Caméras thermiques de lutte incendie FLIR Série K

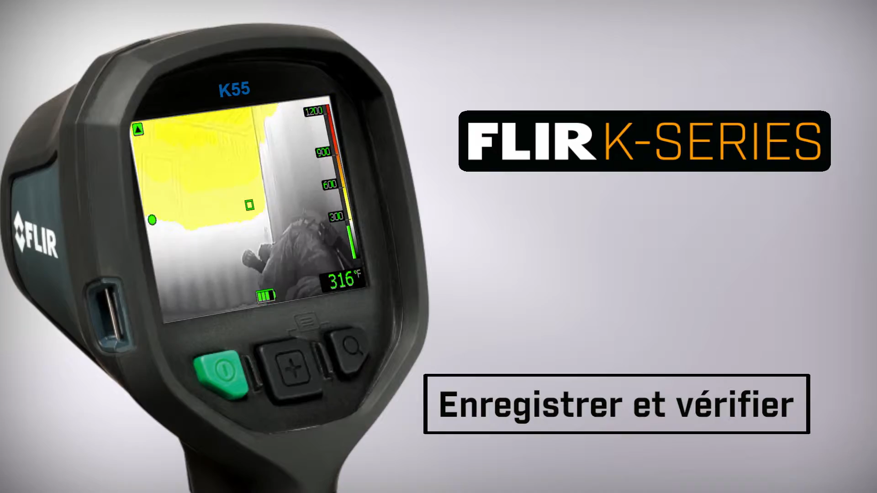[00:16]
On screen: spot 316°F
vous pouvez enregistrer et consulter les vidéos directement sur votre caméra thermique FLIR, au même titre que les images fixes de la série K.
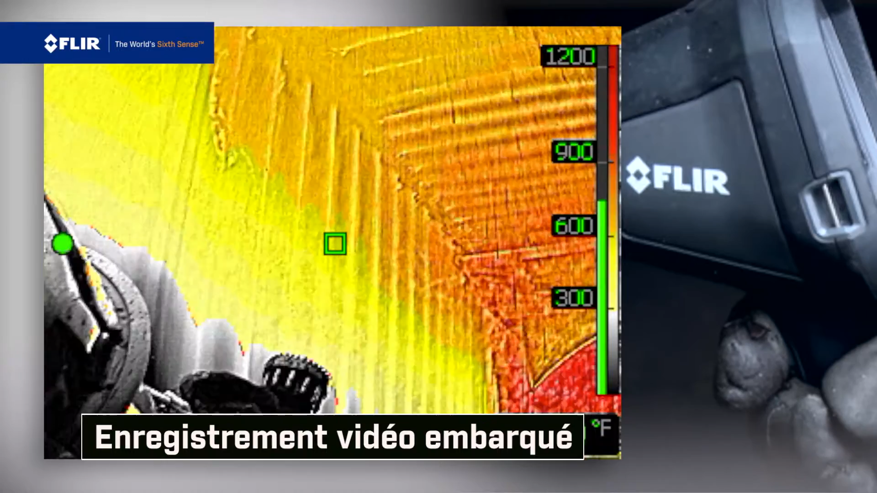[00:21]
Pour activer l'enregistrement continu, il vous suffit de tirer et de maintenir la manette.
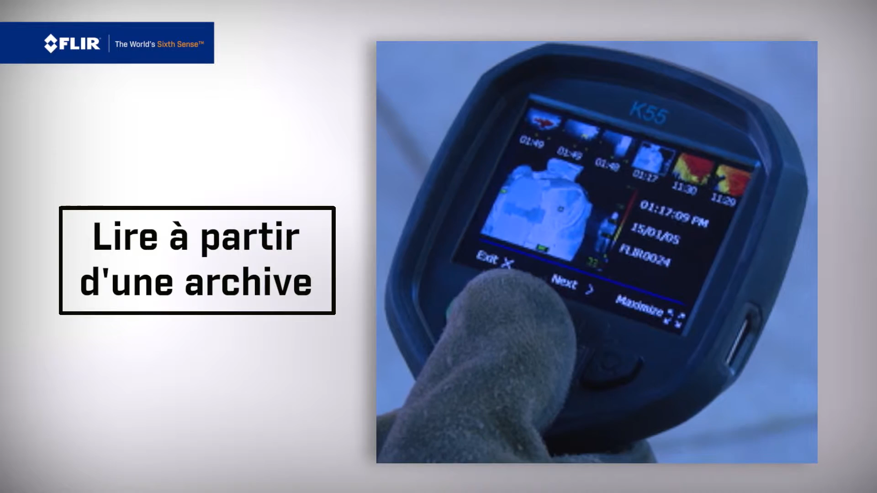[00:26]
Pour relire la vidéo, sélectionnez le clip à partir des vignettes présentes dans les archives internes et appuyez sur le bouton rouge.
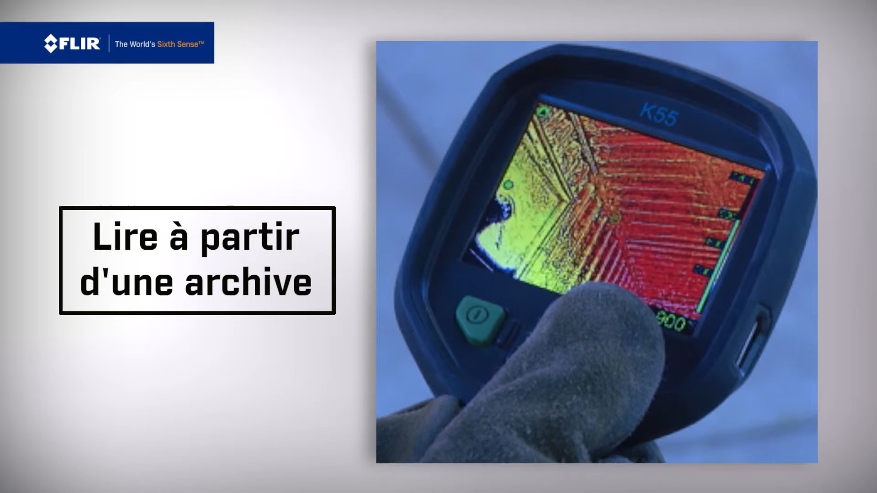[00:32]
Ou téléchargez-le sur votre ordinateur pour vous y reporter ultérieurement.